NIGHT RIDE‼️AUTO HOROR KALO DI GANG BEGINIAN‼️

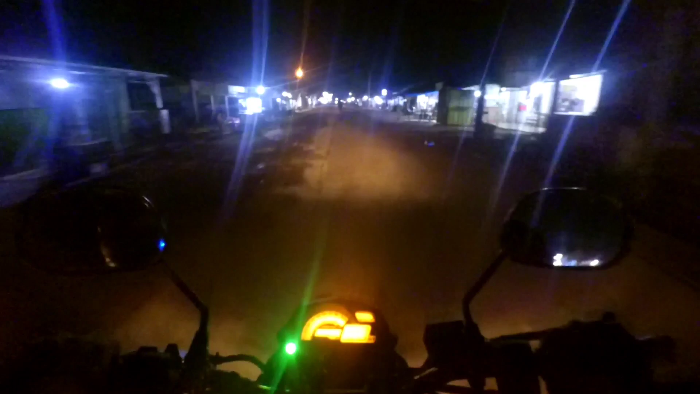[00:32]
karena ini kan gue nggak tahu setting buat mode malamnya tuh gimana. Itu yang jelas ini kita ridingnya santuy aja, jalannya pelan-pelan aja, nggak usah kebut-kebut. Oke, jadi kenapa gue kok riding malam?
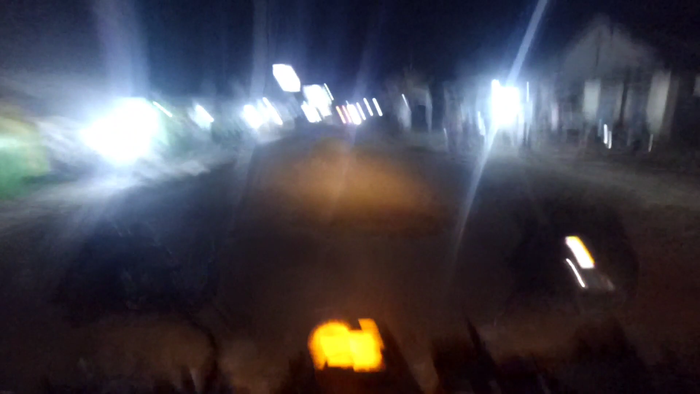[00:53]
Karena ini emang gue juga mau ke sekolahan, ada acara yasinan rutinan malam. Jadi sekalian gue ngerekot aja cuy. Ini habis hujan jadi jalannya juga becek. Aduh, paling males sebenarnya sih gue. Kalau udah jalan becek kayak gini, ini loh apa?
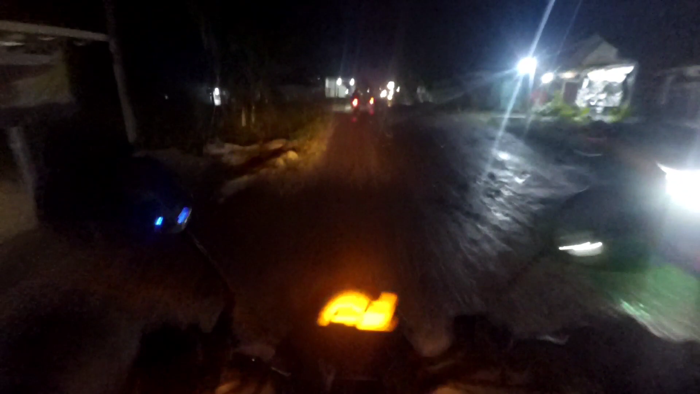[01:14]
Isinya jalan ini kan kegali lubangnya tuh sampai dasar, sampai tanahnya juga cuy. Jadi kalau sekalinya hujan ya udah licin. Apalagi gue pakai ban depan
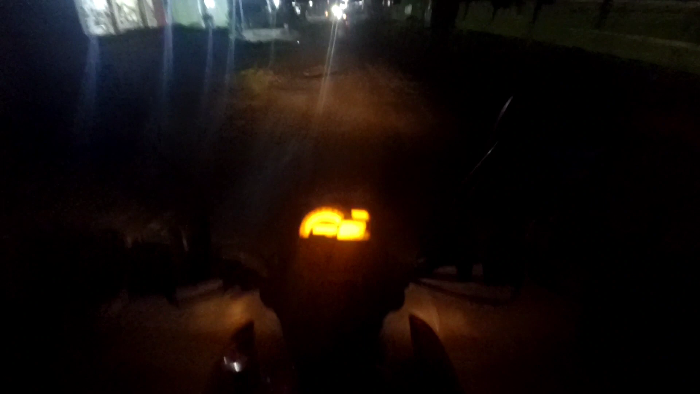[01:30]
Corsa R93 Platinum tuh ya, belakangnya ZN Zenio ZN62 apa ya, oh nggak salah, licin cuy, gila. Gua pernah di lubang-lubang kayak gitu kan, karena ban belakang lebar ya, jadi udah kepleset sana sini, kayak yang udah kayak ngerayap gitu deh
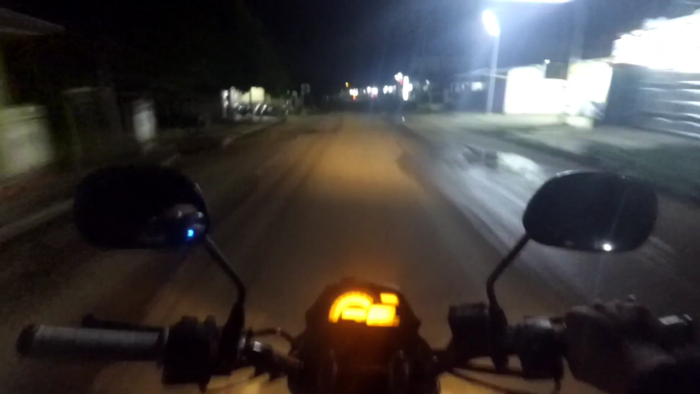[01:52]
ya. Ini masih agak rame nih ya. Nanti nih gua rekotin waktu gua udah masuk gang. Lewat kan gua lihat jalan dalam yang biasanya gua lewat pagi berangkat kerja. Tapi kalau malam tuh aduh gila, ngeri banget. Ya ngeri-ngeri sedap sih. Nah, kondisinya kan gelap. Oke, langsung aja nanti kalau udah masuk ke gangnya ya, gua ngerekotnya ya. Udah masuk ke gangnya. Gila, motor gua ini kalau lewat jalan udah habis hujan tuh licin terus lagi.
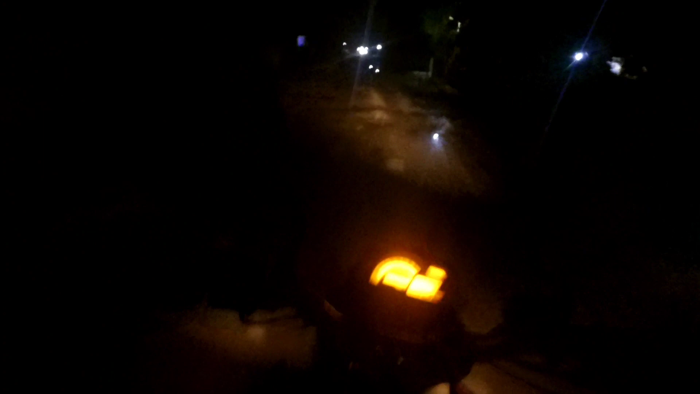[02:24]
Licin banget cuy, makanya ngeri banget nih. Gila, pakai ban salah milih ban sih gua waktu tuh.
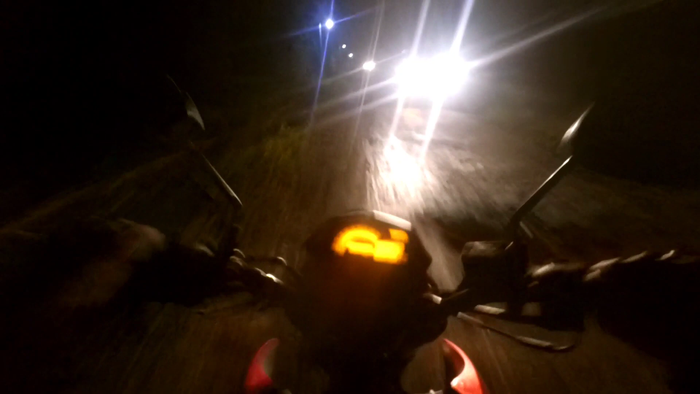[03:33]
Sana ini sebelah kiri ini ada makamnya cuy. Nah, gua kan ini berangkat masih agak enak lah, agak ramai sih, pada ramai orang ya jam-jam setengah delapanan.
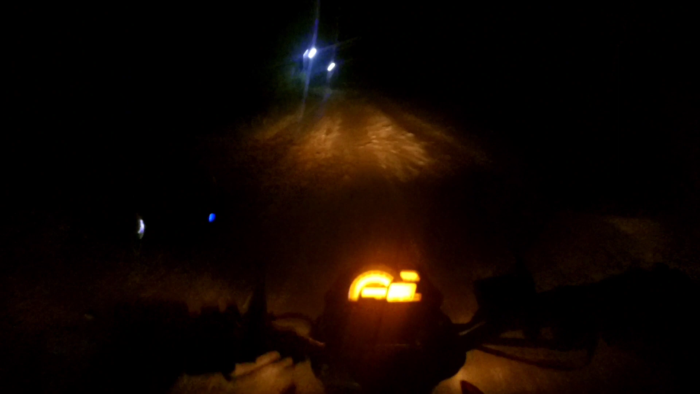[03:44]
Tapi ntar ya gua balik malam nih. Aduh, jam 10-an,
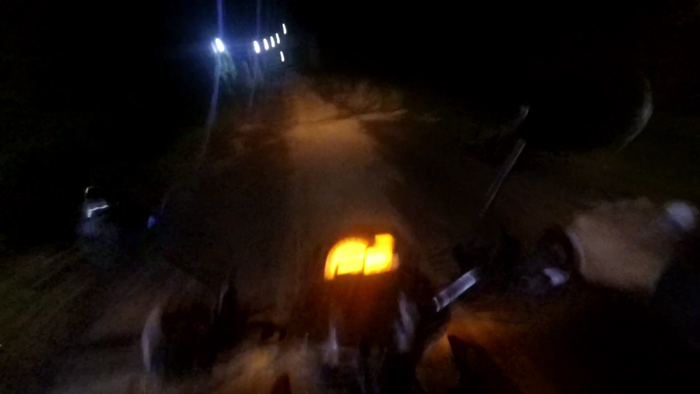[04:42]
Nih, nah bawah sini nih lubang gede banget nih. Tuh. Nih, udah kayak kolam. Bismillah aja cuy. Semoga kamera gue juga nggak terlalu gelap ya. Jadi kalau terlalu gelap tuh takutnya ya malah yang nonton kayak ngat kayak ngelihat apa ya, ya kagak kelihatan apa yang direcord. Jadi semoga aja terang recordnya.
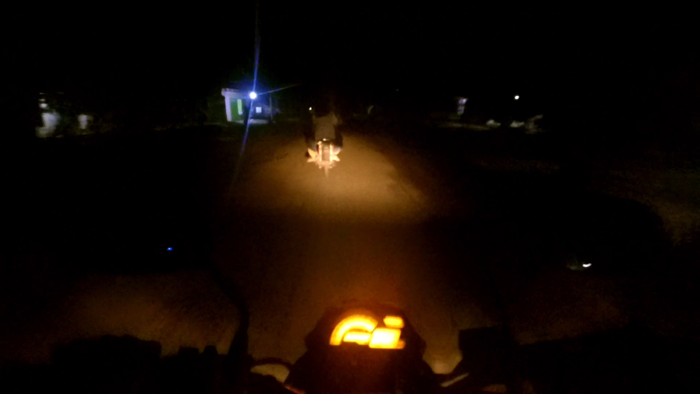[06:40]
Tapi ini ibu-ibu bawa motor kagak ada lampunya sama sekali, berani loh boncengan sama anaknya lagi.
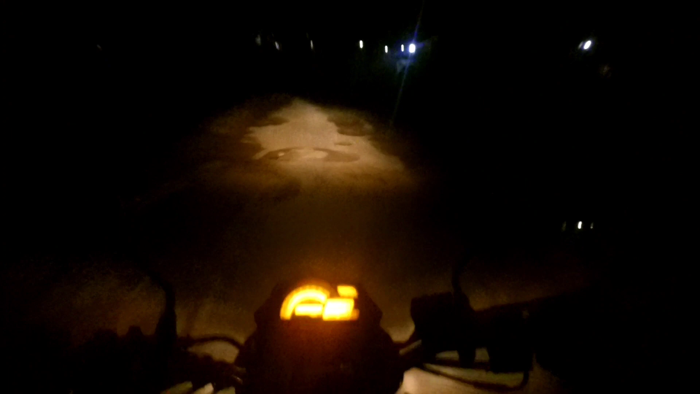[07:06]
Itu mau sampai jam 2 malam juga masih pada di situ, cuy, nongkrong mancing di kolam. Nggak tahu sih gua itu pemancingannya gratis atau gimana. Tapi yang jelas itu ramai, cuy, pemancingan tuh. Biasanya gua kalau balik jam 10, jam 11 tuh masih ramai. Nah. Terus kalau di kampung-kampung gini juga tuh masih banyak anak-anak kecil jalan di pinggir jalan, cuy. Makanya tuh harus hati-hati kalau misalnya malam lewat gitu ya.
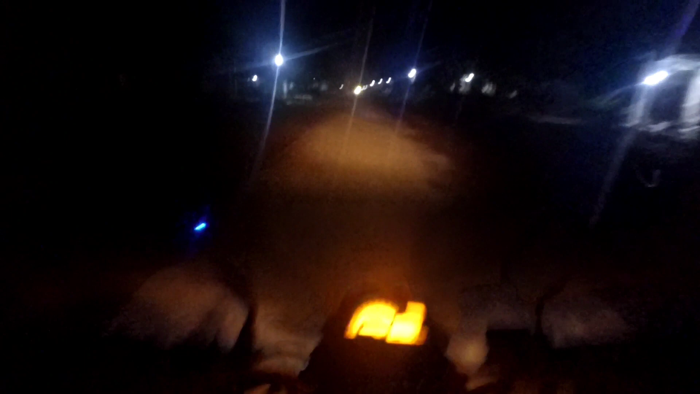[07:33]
Karena ya tahu tuh takutnya ada yang nyelonong aja gitu anak kecil. Bahaya banget. Oke, ini kita akan melewati turunan yang lumayan panjang, dan sebaliknya kalau gua balik ini adalah tanjakan yang cukup tinggi itu ya. Aduh. Tapi ini gotong royong loh masyarakat sini mau nyemenin kayak gini nih. Ini disemenin sama masyarakat sini. Soalnya kalau dari nunggu dana dari dana pemerintah atau dana desa kayaknya itu nggak di bener-benerin deh. Assalamualaikum kayak ahli tempat.
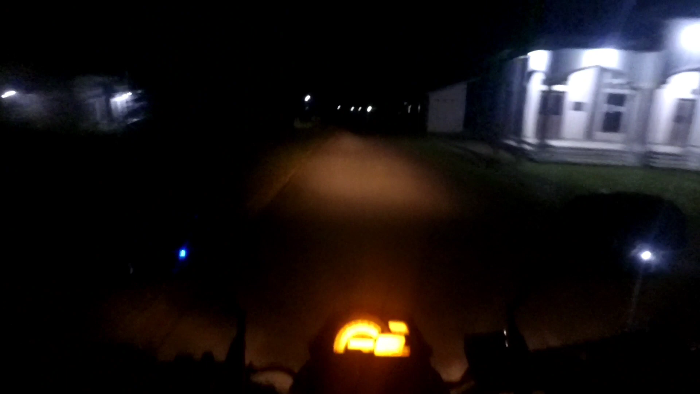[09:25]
Oke, nah habis dari sini nanti kita bakal tinggal masuk ke jalan besar, jalan utama lah. Nah, kalau udah lewat jalan utama itu udah enak ya, cuy. Udah santuy pokoknya.